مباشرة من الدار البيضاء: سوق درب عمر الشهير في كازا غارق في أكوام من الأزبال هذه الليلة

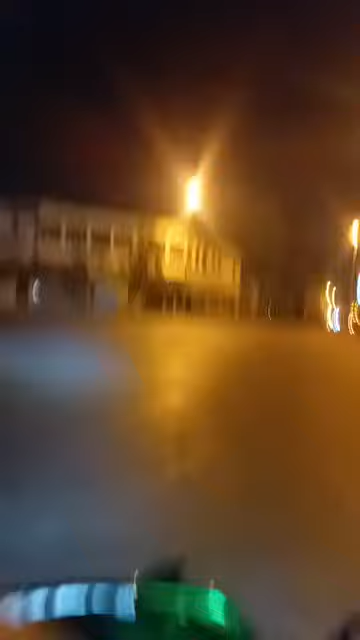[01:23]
كنتواجدوا في سوق درب عمارة، انا غني على التعريف، يعني كيف ما كتلاحظوا معنا سوق درب عمارة الغارق في الازبال.
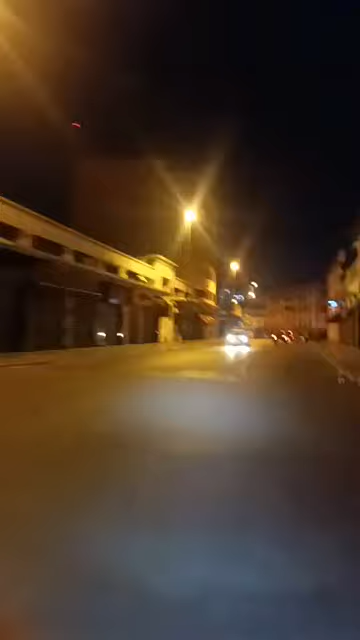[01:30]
هذه الليله في هذه الليله هذه امامنا غادي تشوفوا معنا كميه ديال الازبال اللي كتواجد والمخلفات اللي كيخليو من وراهم اصحاب الباعه هنايا في السوق ديال درب عمار مدينه الدار البيضاء.